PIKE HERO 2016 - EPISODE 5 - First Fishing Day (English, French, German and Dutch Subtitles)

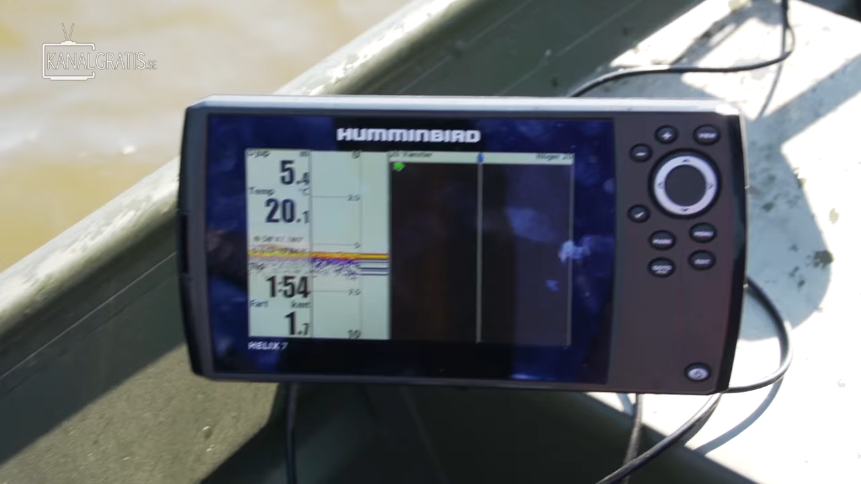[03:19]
Ja, vi letar nu efter ekon på lodet. Får se lite intressanta platser.
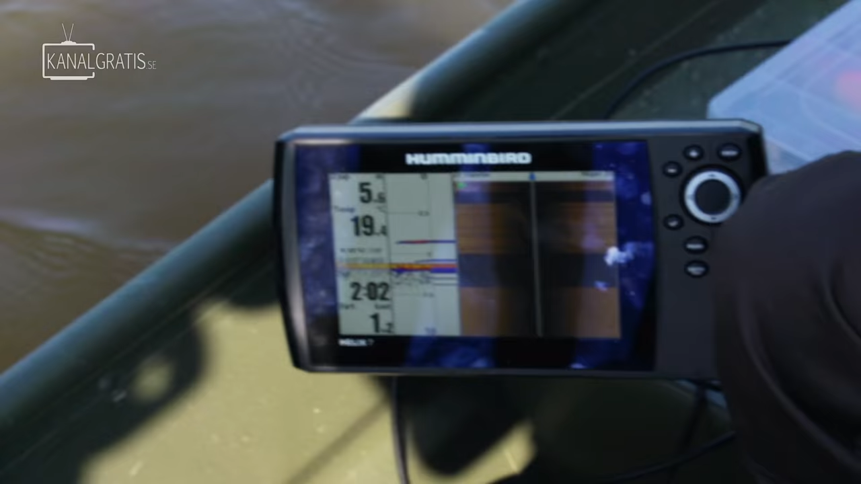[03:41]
Hur djupt är det här? 5 och 6.
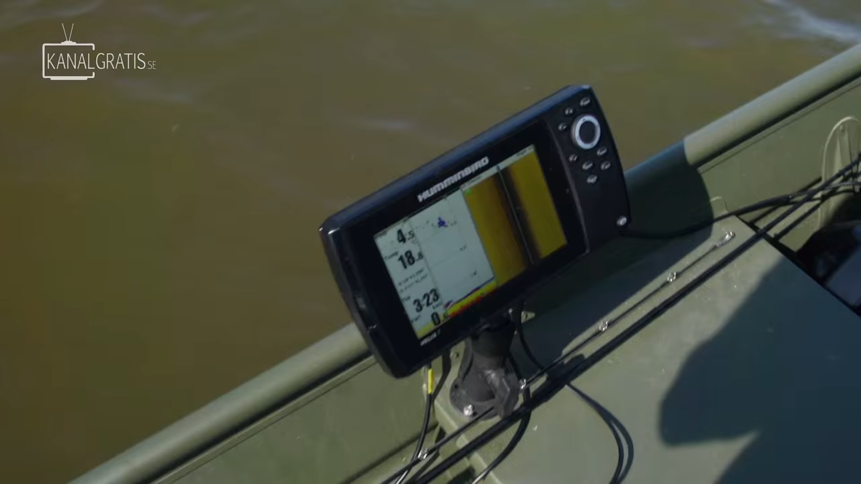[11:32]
Ja, det är en riktigt fin topp.